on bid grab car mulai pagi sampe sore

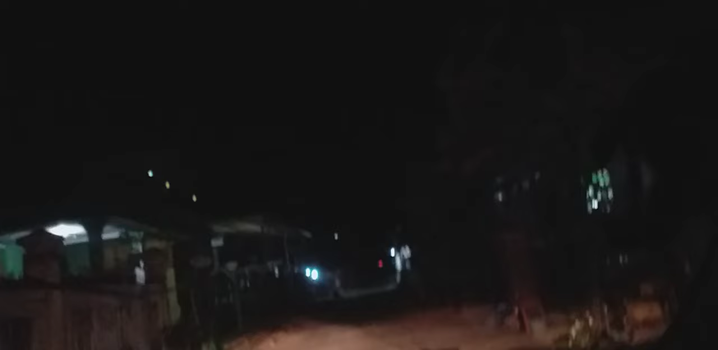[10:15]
Nah, kita cari tempat untuk putar balik. Oke. Oke, Lur. Ini sudah malam.